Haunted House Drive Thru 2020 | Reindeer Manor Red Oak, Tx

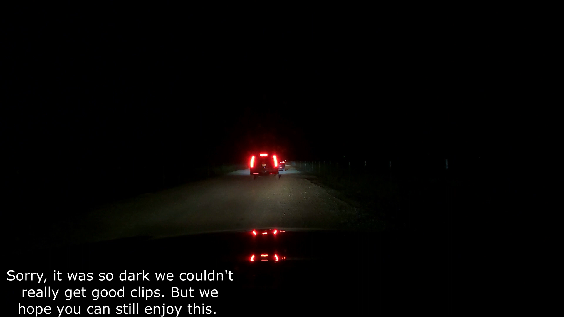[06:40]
What if something just check out? Did y'all see that? Was that me? Was that just me? Yeah, I screamed already. Bro, I just saw someone walk right there. Yeah. I saw it through the bus reflection.
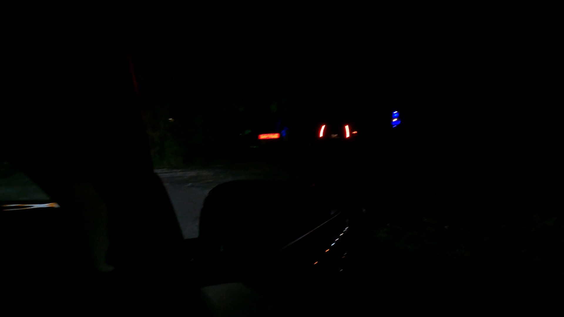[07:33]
Quarantine area. Mom, you get that light. Quarantine. Where? What is that, bro? What are they doing? Quarantine area. Oh, heck no.